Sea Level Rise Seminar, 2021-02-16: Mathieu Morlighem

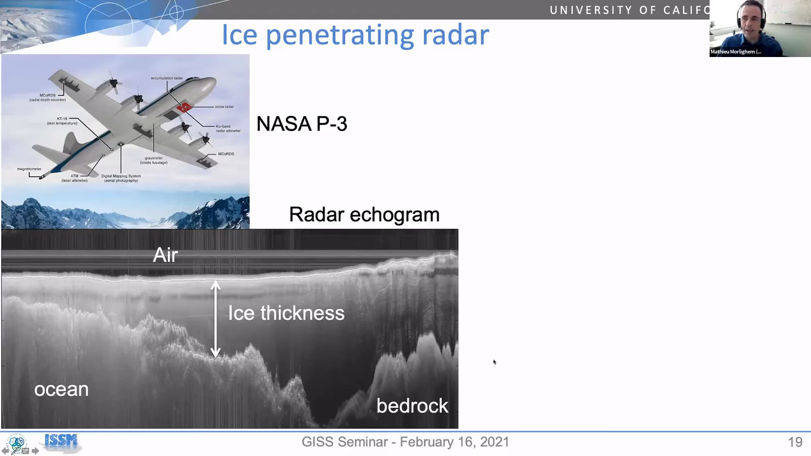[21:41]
We have the ocean. We have a few a few cracks here. But that's that's how we get the best way to get ice thickness. Now, as you can see, the problem is we only get line measurements. This is typically, you know, this is typical of an operation ice bridge mission. We have it. It looks like we have lots of lines, but at the scale of what we need, which is probably below one kilometer of resolution of horizontal resolution where we have some work to do to fill in the gaps.
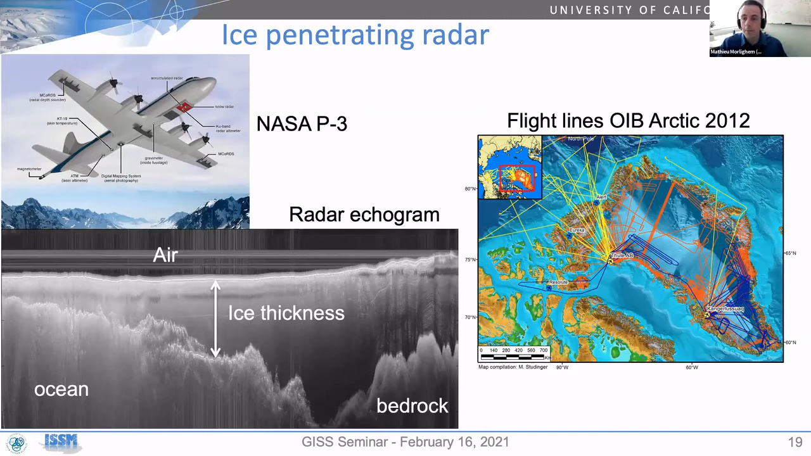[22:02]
So the more radar data we have, the better, but we need to fill in the gaps between the regions where we have data and the regions where we don't have radar data. So what models use is the principle of conservation of mass.